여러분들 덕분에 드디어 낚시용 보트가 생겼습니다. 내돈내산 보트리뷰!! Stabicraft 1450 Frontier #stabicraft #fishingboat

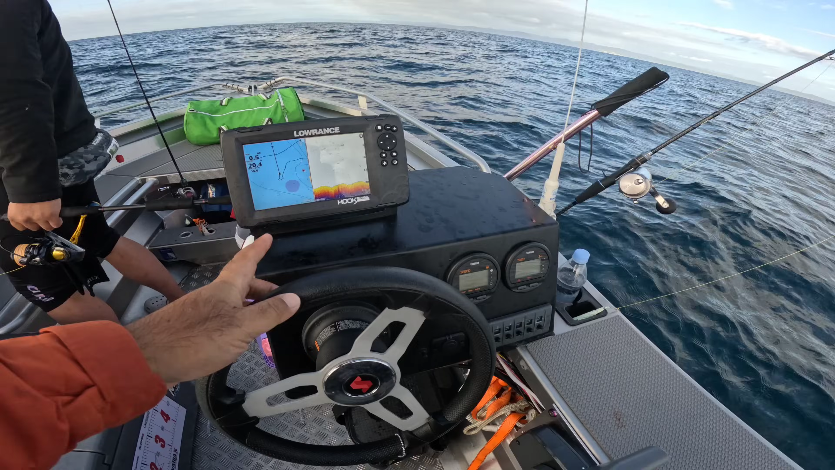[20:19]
그 다음에 피시파인더. 요거는 이제 로렌스 7입니다. 7. 로렌스 7. 그 다음에 이제 이게 스피드. 요게 뭐 각종 스위치. 이렇게 지금 앞에 이제 사이드 콘솔이라고 콘솔이 이제 오른쪽에 있습니다.